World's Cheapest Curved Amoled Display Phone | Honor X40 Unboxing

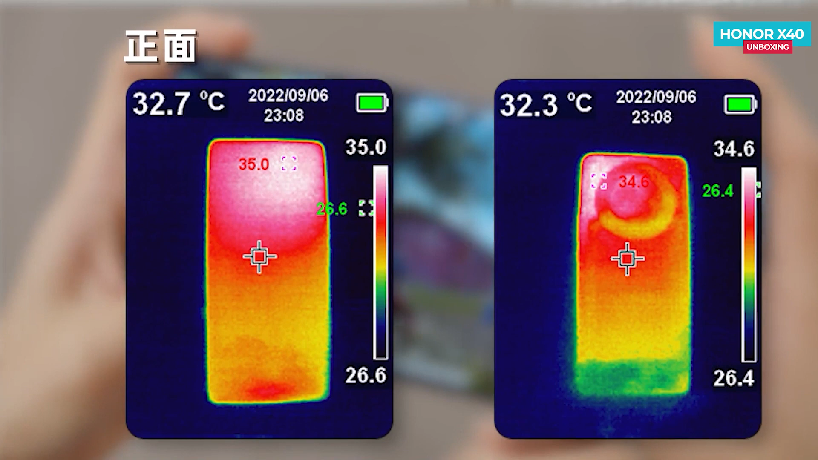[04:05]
और max temperature 34.6 degree तक ही जाता है, all over phone में performance अच्छा मिल जाता है,